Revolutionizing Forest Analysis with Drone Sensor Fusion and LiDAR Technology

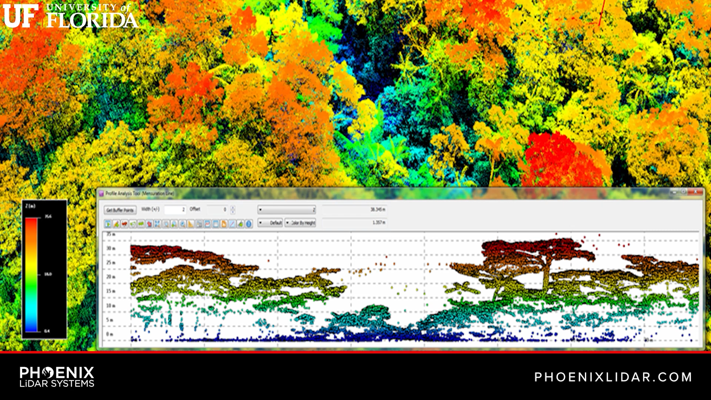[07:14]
enabling us to run some of our algorithms to get very accurate three-dimensional voxels or volumetric pixels of vegetation.